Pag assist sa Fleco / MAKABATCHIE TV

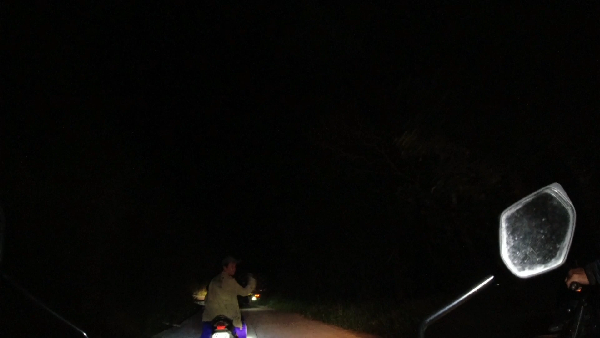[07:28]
Kasi nung dumaan ako rito, bago pa lang ginagawa to eh. Ayos na, ano? Ito, nandito na kami paakyat. Mga kamposte pala yun. Oo, oh, kamposte.